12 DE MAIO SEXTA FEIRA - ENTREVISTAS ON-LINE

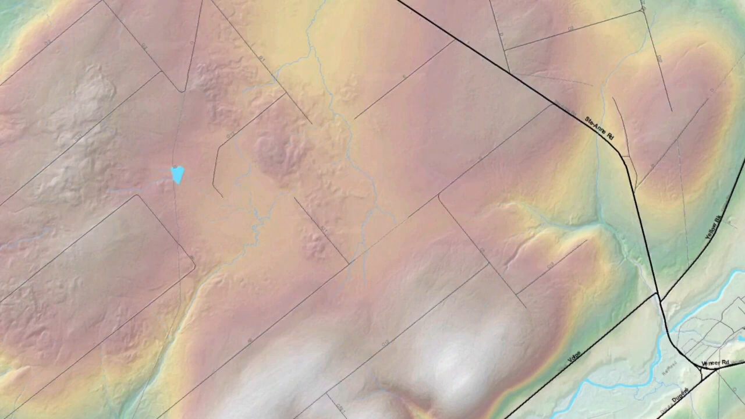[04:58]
We can see where the streams flow. We can pick up buffers. We can pick up bogs. And the neat thing is we can pick up stand structure.
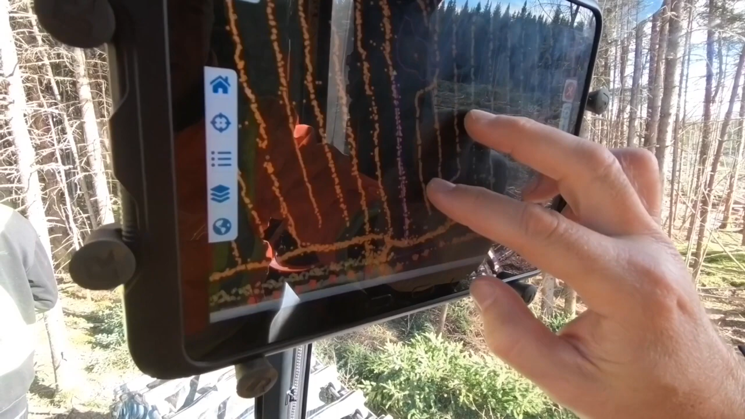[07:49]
They see details about where they are on the harvest block and what the prescribed treatment is and how the trees should be processed for the sawmills.